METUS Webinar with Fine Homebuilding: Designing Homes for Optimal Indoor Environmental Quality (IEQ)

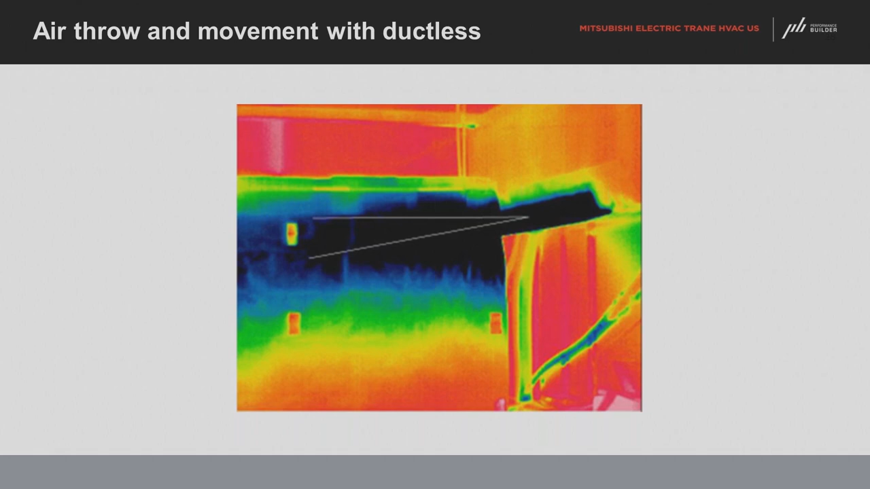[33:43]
The actual air movement is very important because second-level thermodynamics basically dictates that air will mix, and so, yes, it will get to the other side of your room. It'll certainly go around the hallway a little bit because air just wants to equalize itself in temperature and pressure. So, hot spots and cold spots, again, really where Mitsubishi started as the pioneer in the U.S.